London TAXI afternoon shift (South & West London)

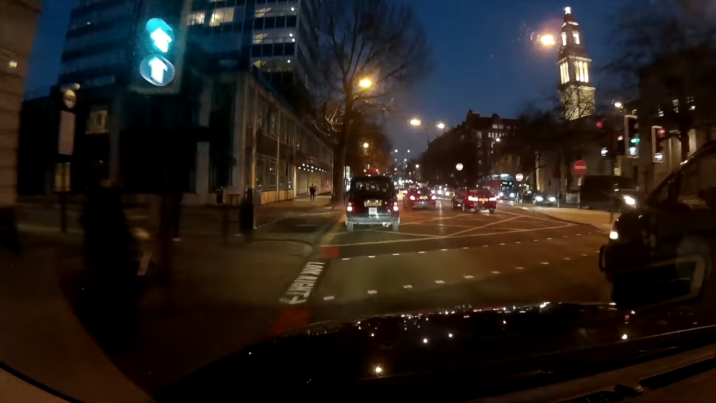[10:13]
My optimum set is going to be on the southwest corner of Fitzroy Square. It's the easiest and quickest way I can get to Fitzroy Square. Let's do a little bit of shimmying. So you come up Albany Street around the Amelia Whitehouse Hotel,
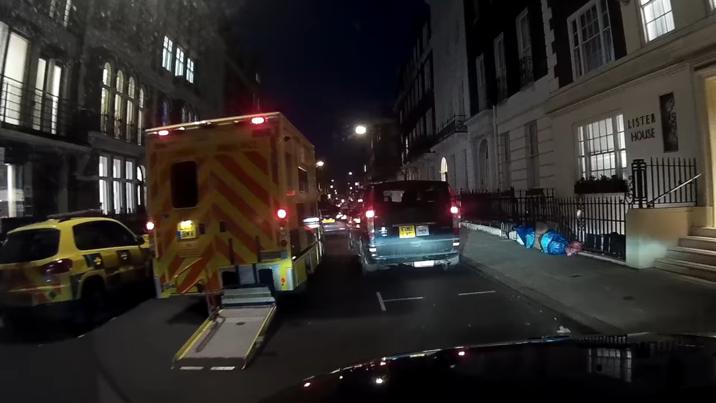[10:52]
That must be pretty serious. One of the most satisfying hails is when you catch someone coming out of the doorway. Just check this one out. Bosh.
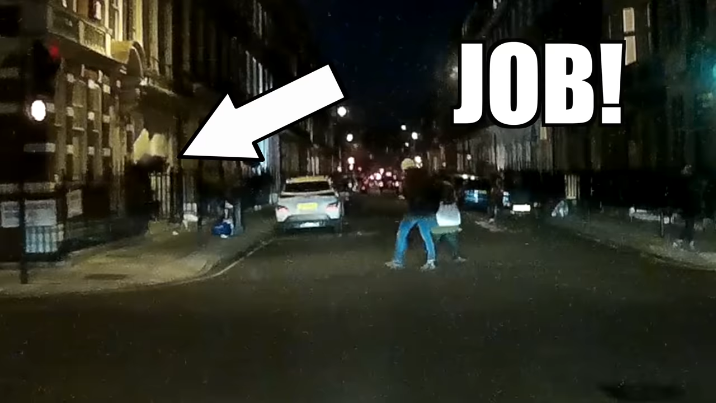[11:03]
If I was looking at a sat-nav, I wouldn't be able to see that hand go up that quickly. That's what the knowledge is all about.
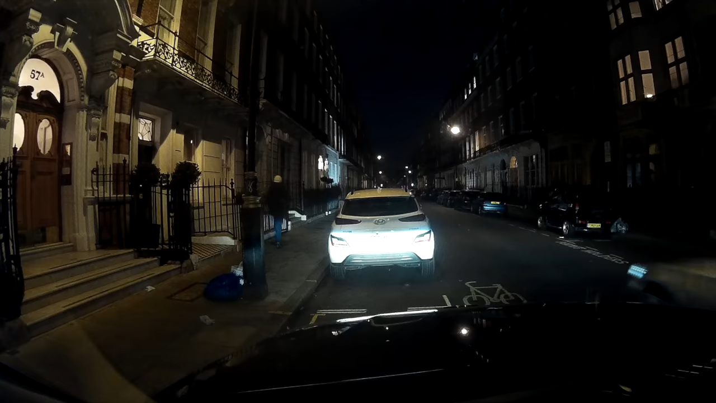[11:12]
The person on board wants to go to Montpellier Place, Knightsbridge area, and that's now southwest of where I am. So I take a right onto Weymouth Street.
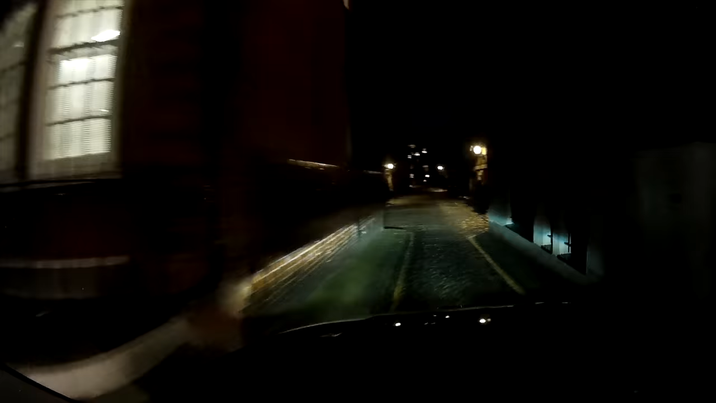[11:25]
It's the opposite direction, but I know there's a muse immediately after that, which I can cut through, and that cuts out two sets of traffic lights. From there, new Cavendish Street, Welbeck Street neatly cuts off the rest of Marlebone High Street.
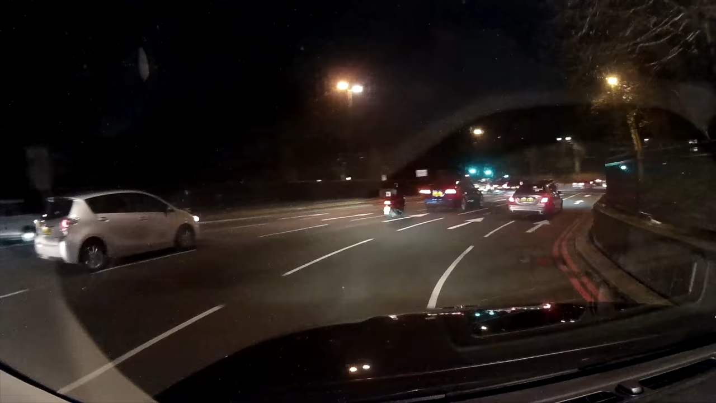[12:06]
So you have to just go all the way down Park Lane, sit through a couple of sets of traffic lights on High Park Corner,
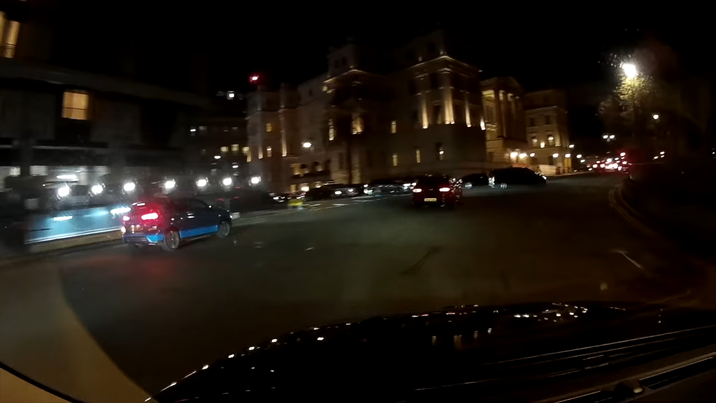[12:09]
then go onto Knightsbridge, and that can sometimes be quite queued up, and then go past the Mandarin.
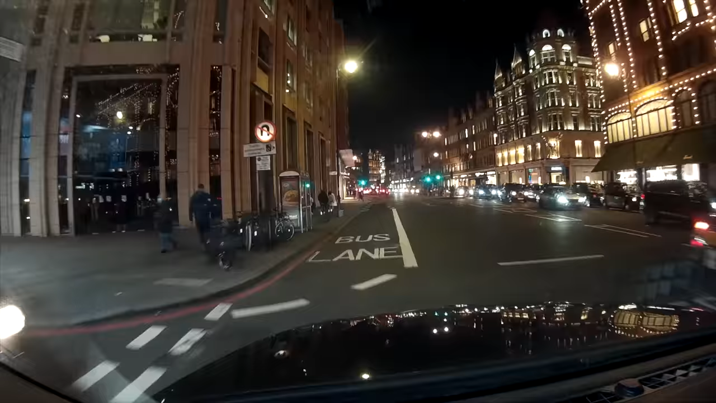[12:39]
I start heading back to the centre, but on the way,
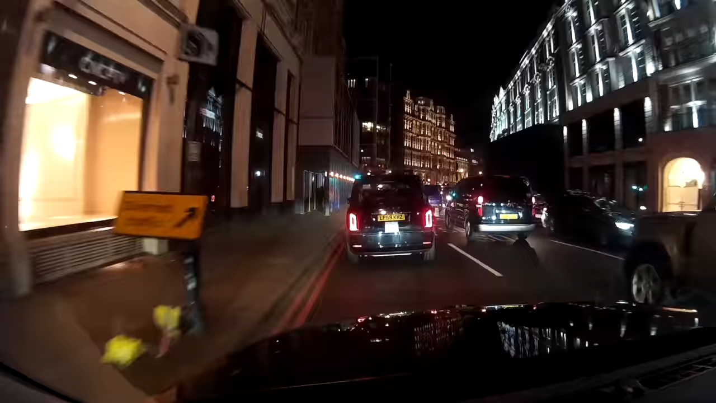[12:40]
I get a Twitter notification saying that the Royal Albert Hall has popped. And as I head towards the Royal Albert Hall, you'll notice that there's a lot more pedestrians in the area,
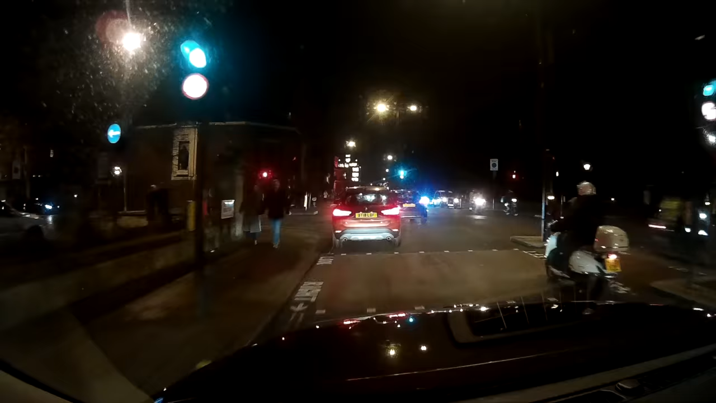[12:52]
which could signify that there is an event that's just finished.
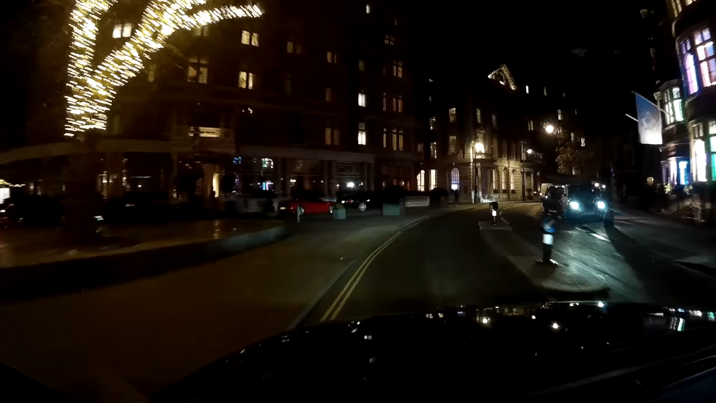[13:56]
off near sexy fish i start to head towards wimpole street again but
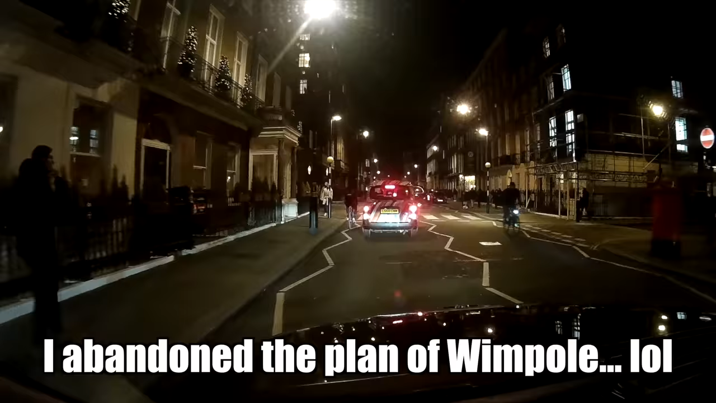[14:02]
on seymour street check out this guy
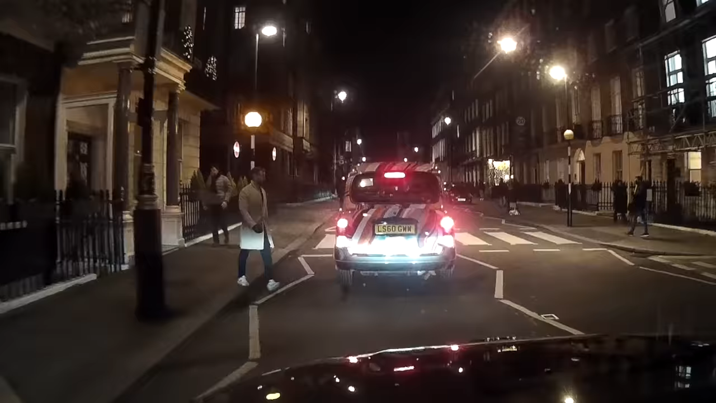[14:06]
i just don't get it when people do this right at zebra crossing the traffic is obliged to stop but he just